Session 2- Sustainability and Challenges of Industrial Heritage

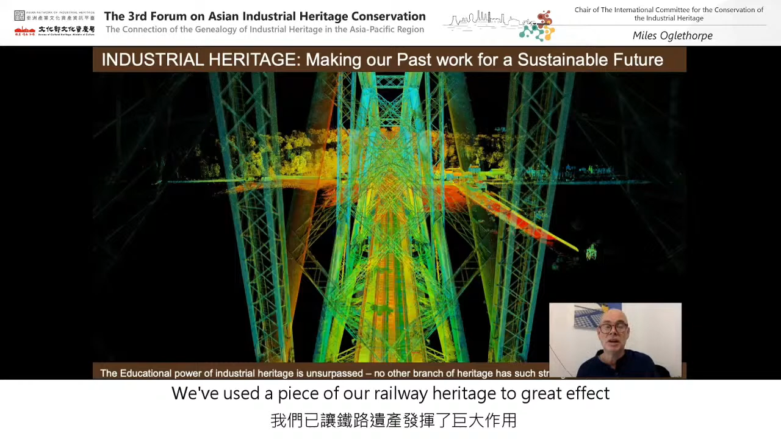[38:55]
We've used a piece of our railway heritage to great effect, deploying laser scanned digital 3D technologies to